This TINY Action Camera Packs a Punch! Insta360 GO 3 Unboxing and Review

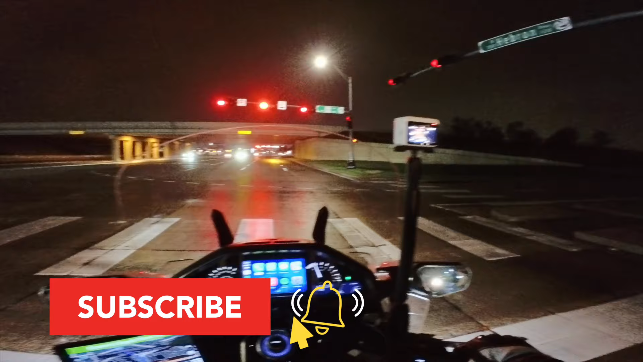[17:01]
So you do have to use your fingertips or you'd have to have gloves that are designed to work with touchscreens. You'll also notice the video is quite a bit noisier.
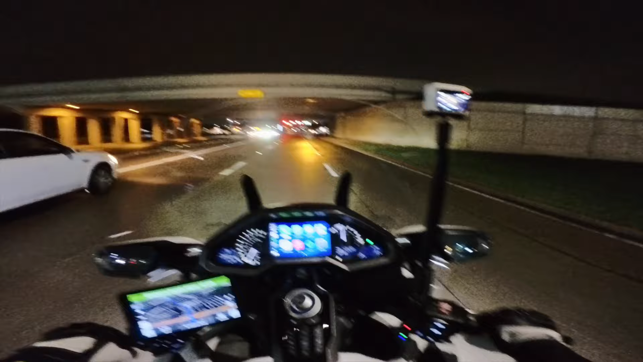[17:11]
Here I'm shooting using the freeform video mode. And you might get a little bit cleaner video if you're shooting in the regular video mode, the 2.7K.
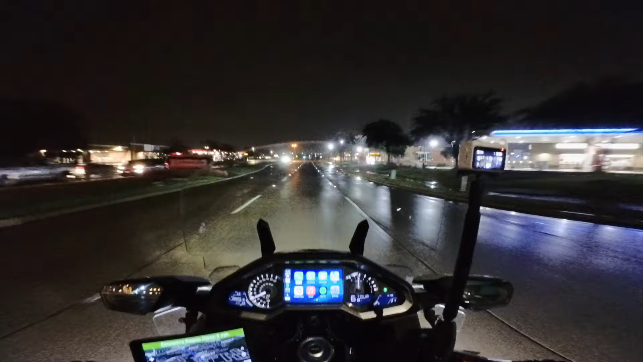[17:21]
But remember, this camera has an extremely small sensor, and that really does hinder low-light performance. But that's just not the strong suit of this camera. It has many other capabilities that no other camera I've used has.
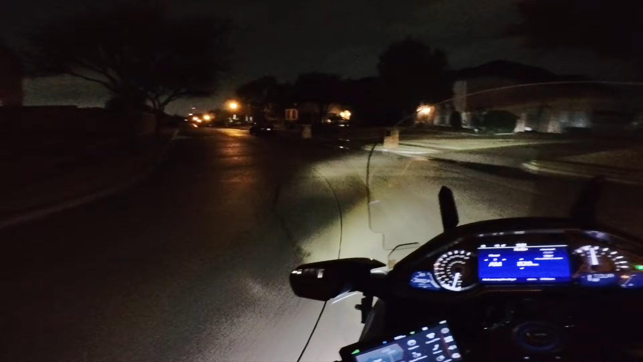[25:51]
And that's to be expected because it's a very, very small sensor. Obviously, it has to fit inside that little body. Anytime you have a small sensor, you just can't capture as much light.